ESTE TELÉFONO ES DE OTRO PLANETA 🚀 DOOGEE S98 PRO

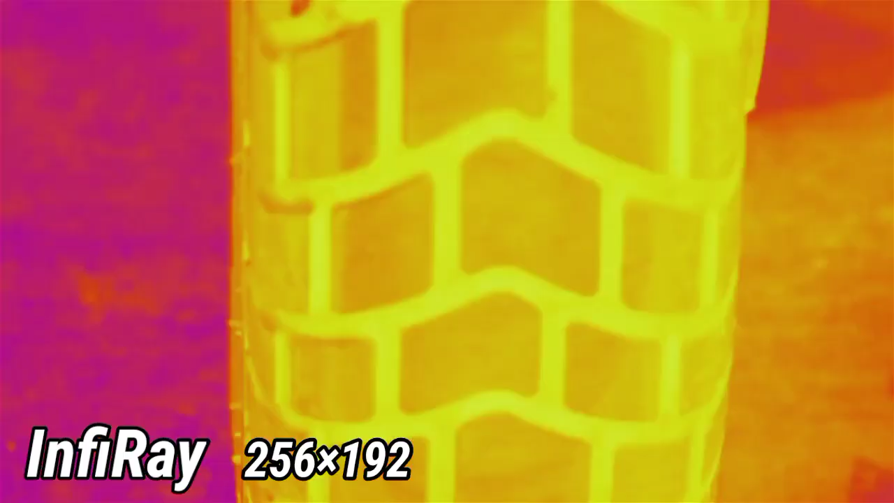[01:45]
192 que brinda más del doble de pixeles térmicos que otros sensores.
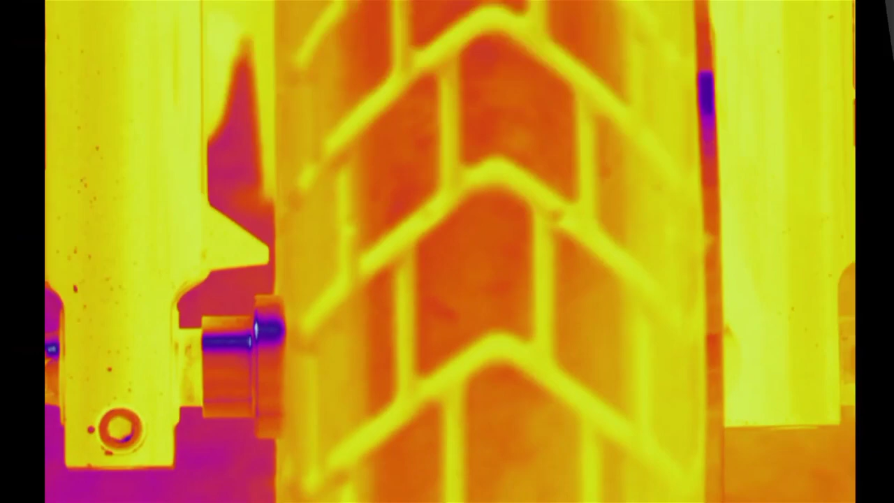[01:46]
Que al combinar eso con una alta velocidad de cuadros de 25 Hz produce imágenes bastante claras que puede detectar con precisión corrientes de aire,